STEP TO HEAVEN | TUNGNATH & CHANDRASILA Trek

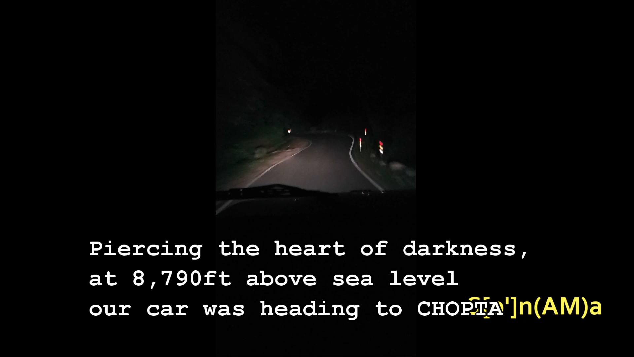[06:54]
But we had to go on. But the tension was increasing, as we knew that even a little bit of carelessness could have knocked the car down to a bit of darkness, which frankly none of us wanted to taste.
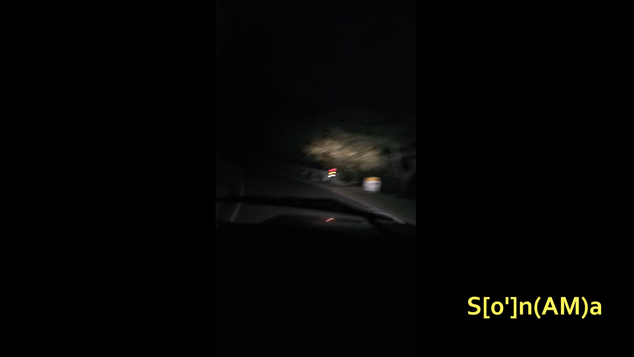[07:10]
They say, when there's no light to show your way, you have to become your own light. Literally, so we did that, since our car's headlights were the only light available to us, piercing the heart of darkness at 8,790 feet above sea level. Our car was heading to Chopda.